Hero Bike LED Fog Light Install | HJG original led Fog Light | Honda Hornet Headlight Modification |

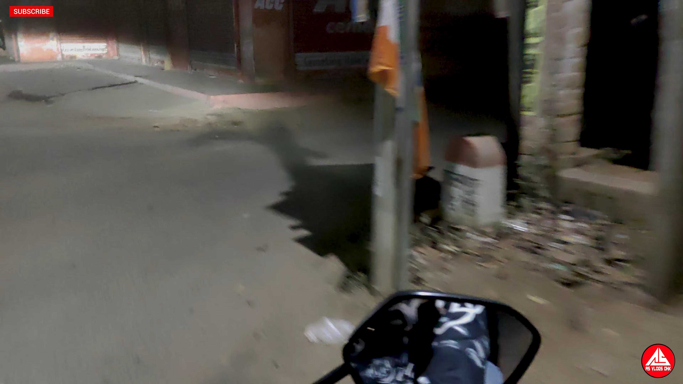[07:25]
हम road पे आ गया है तो यह इसका hell light है ठीक है देख सकते हो अभी fog lamp
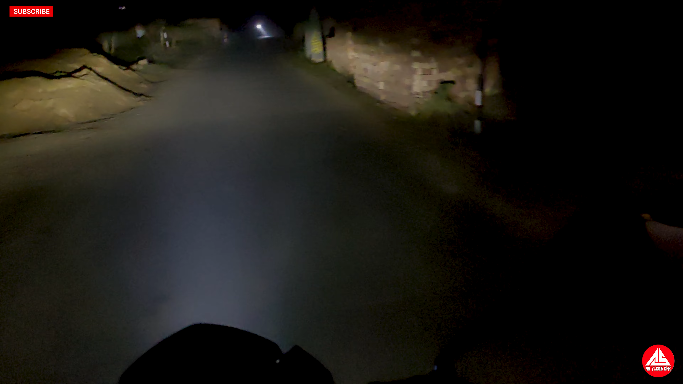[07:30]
जलाओ भाई उतना अच्छा visibility नहीं है fog lamp जला यह देखो yellow color का light भाई देख सकते हो भाई बहुत ही powerful light है यह JJG का fog lamp है तो यह हो गया yellow और white जलाओ उपर करतो स्वीच को तो यह देखो अभी देख सकते हो guys light का power
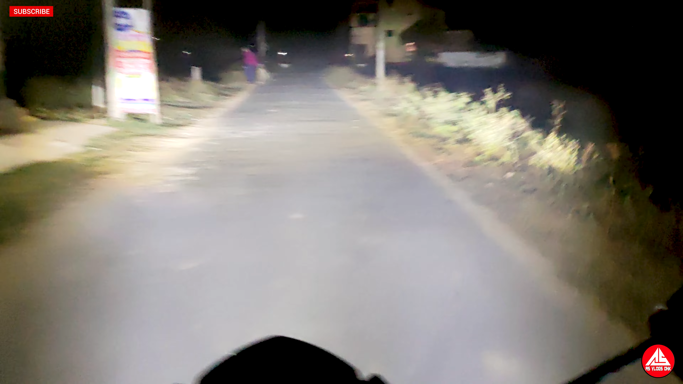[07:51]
देखो यह है JJG का original वाला light ठीक है original वाला fog lamp तो आपको duplicate नहीं purchase करना है जो भी लेना है भाई original लेना है नहीं तो ऐसे light नहीं होगा ऐसे घुमालो तो गाईस देखो पॉपाली night हो गया है अभी तो अभी बाईक को start नहीं
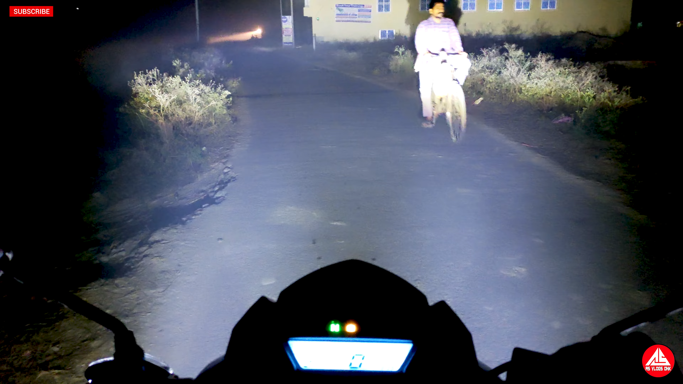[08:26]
दो तो देख सकते हो देखो गाईस light का power देखो देखो बाईक का light चला रहा हूँ देखो
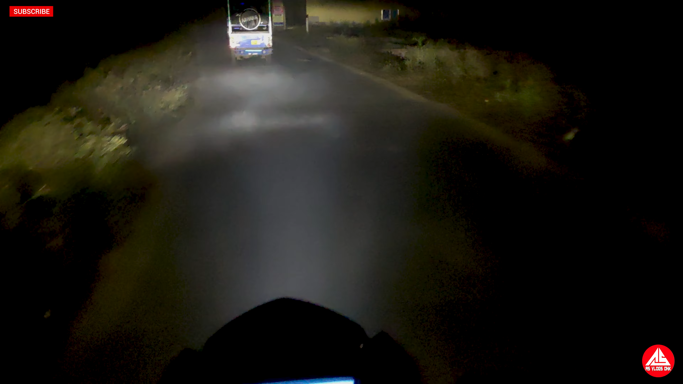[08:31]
और देख सकते हो भाई कितना fog है इतना fog में light का performance द अभी चलाएंगे हम road के side में right side में जाएंगे road में और भी चलाएंगे आपको दिखाएंगे white जलाओ भाई white light एक बर जलाओ यह देखो white जलाओ right side चलो थोड़ा road में चलो
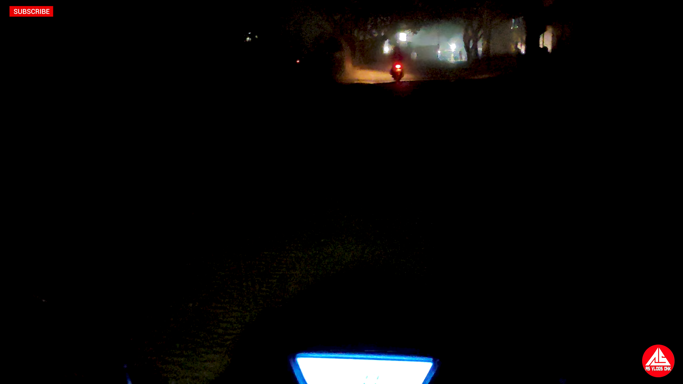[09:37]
क्लील आइज ठीक है तु licatad Pcraira । इतना और किया ही बोलो अभी रोड में बहुत फोग है ठीक है तो यह लो जलो तो देख सकते हो गाइस अभी लाइट बंध है अभी